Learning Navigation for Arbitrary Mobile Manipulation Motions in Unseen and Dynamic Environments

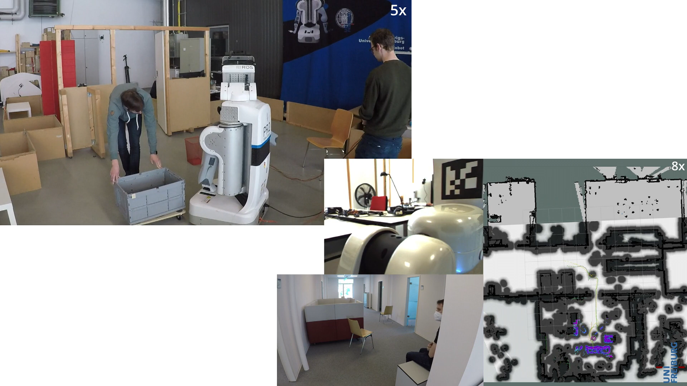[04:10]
The bottom right shows the view of the robot, both the global map in which the end-effect motions are planned in grey, and the inputs to the reinforcement learning agent which are a local map shown in colour around the agent.
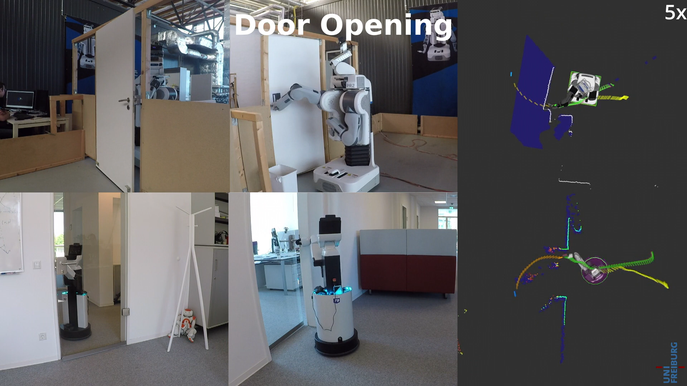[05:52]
Again, this motion has never been observed by the agent before. Note, that this task is particularly challenging for the PR2, as the doorframe is barely wider than its base. The inputs to the RL agent are shown on the right, with the local map in blue. We find that the agents generalize very well to the real world sensor readings and are robust to things such as the lighter reflections in the glass door. So, let's see. Good morning. Thank you.